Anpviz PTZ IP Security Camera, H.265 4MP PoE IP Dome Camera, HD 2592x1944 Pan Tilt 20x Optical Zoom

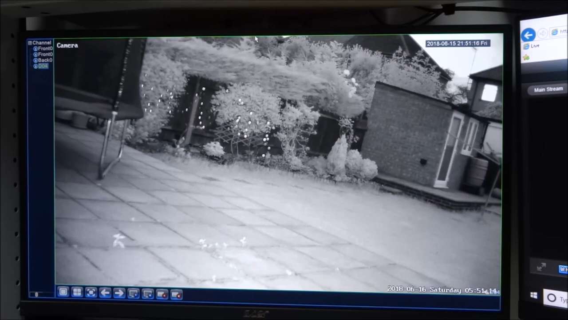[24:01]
as you can see night vision works well as well got quite a bit of clarity in the picture so let me now zoom in and see what that's like there you go
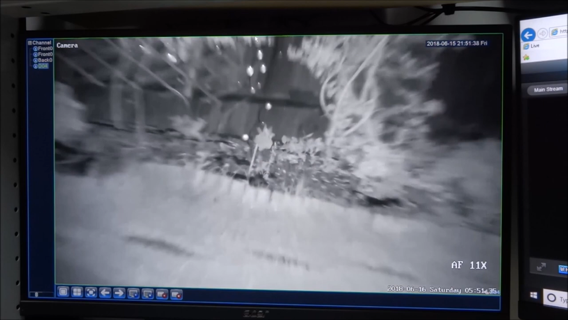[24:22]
slight delay let's give it a moment just to sort of focus so obviously i've gone in quite quick
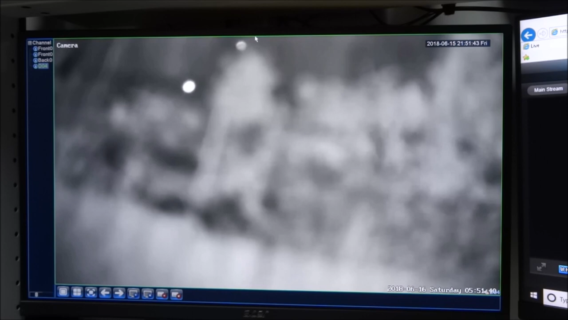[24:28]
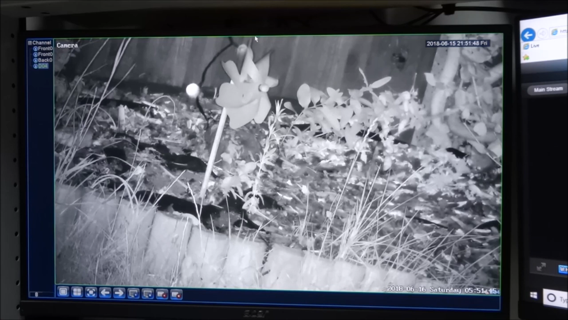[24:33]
obviously it's 20 times optical zoom and there you go crystal clear amazing and you can see the blades of grass as well phenomenal move a little bit
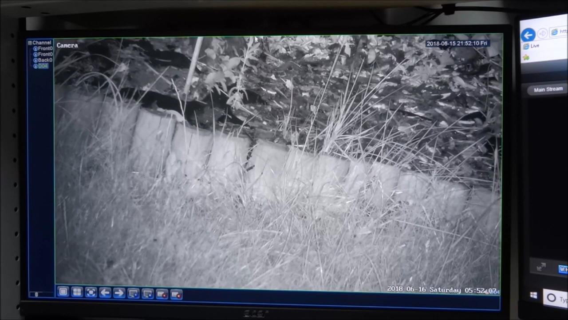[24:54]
there you go you can see the blades of grass right what i'm going to do i'm going to flick back so you can see the computer screen and the nvi at the same time just to show you the slight delay you see as i'm zooming out there you go you see so on the actual web interface moving slightly quicker next thing let's take it all the way out
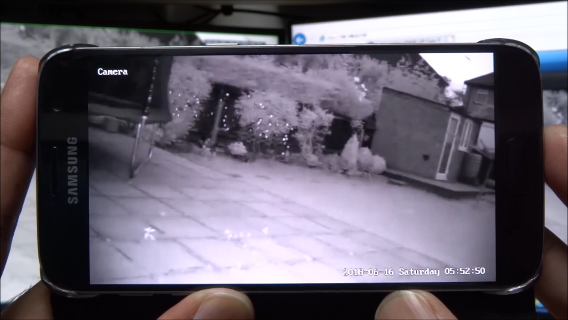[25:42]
and show you it on the phone as well so see there's a bit of a lag on there as well pretty good really is so that's using their app that they suggest to use okay so let me show the existing app i'm using the xmi app
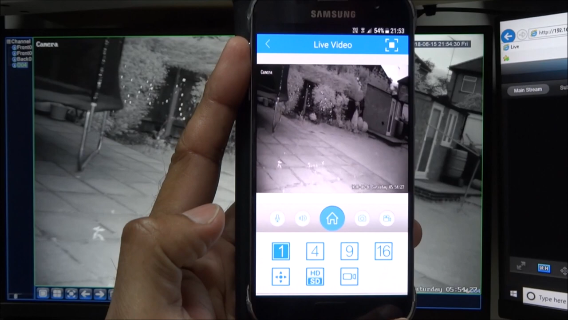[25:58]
connecting to my existing nvr so works with that as well no issues there
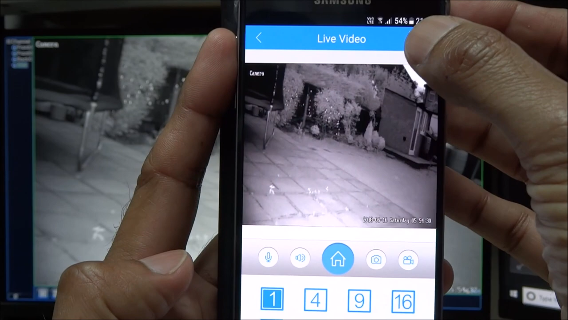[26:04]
if i click there and click on hd there you go picture quality is really good let me lower it a little bit so just you can see if there's any lag as i'm zooming in and out so let me zoom in so speed actually on this is more accurate because obviously it's pulling it off the nvr
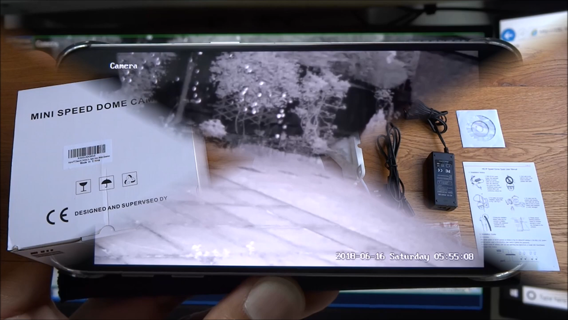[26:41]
so there you go night vision works really well okay so you've seen the unboxing of this ptz security camera resolution wise it's a 4 megapixel